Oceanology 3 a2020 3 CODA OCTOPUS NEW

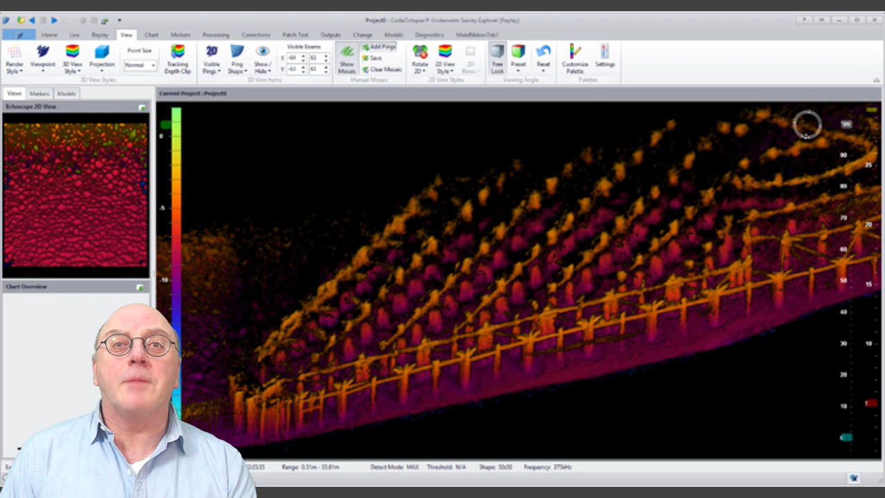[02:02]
while the engineer requires high resolution downward looking image to be able to detect damage or corrosion on the pipe. The 6D pipe system is capable of generating both of these images simultaneously in real time. If you want to know more about subsea engineering, read UT2 or UT3, the online version.